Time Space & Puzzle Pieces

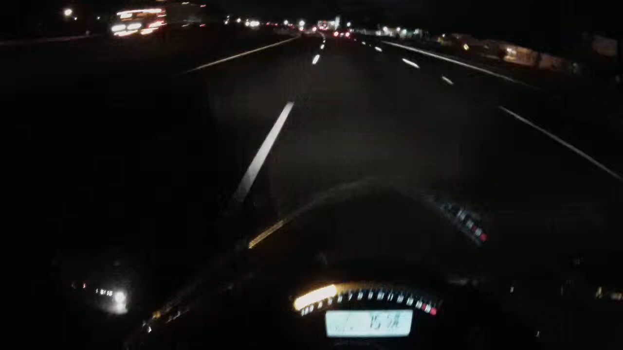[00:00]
there's another one so like i said this is really really light traffic it's early in the morning uh i like i like this kind of traffic it gives me something to kind of some little bit of attention to spend because i do actually like spending attention on cars uh it's a game to me and i like to play
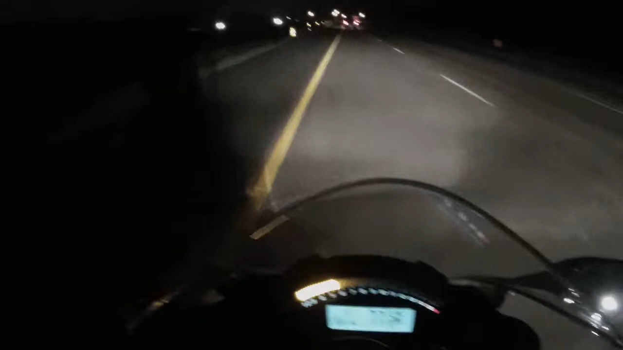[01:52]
the emergency lane and have plenty of room and be able to get 10 cars ahead when the impact happens you know you're well away well far away from the impact and there's probably zero chance of a car getting pushed into you so i tend to stay on the outside of one of those to the slow lane or the fast lane typically the fast lane
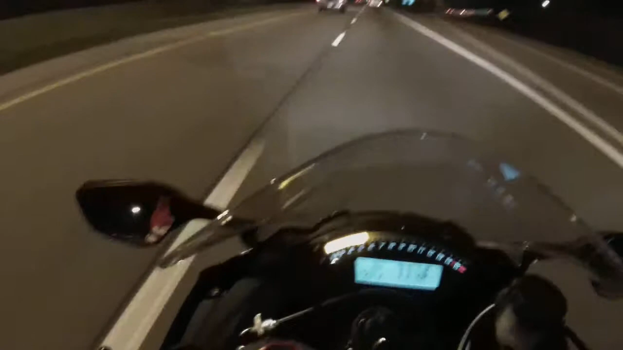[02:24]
we're almost to work i will say that you know actually this is my first video blog and my commuters seem to fly by when i'm actually talking to myself or actually hopefully to this mic and to you but it's the first time i really do that normally i don't say anything i don't talk at all unless somebody cuts me off and then i curse them i have pretty bad road rage when i'm on the bike but like right now this is a good example of puzzle pieces i'm not going to get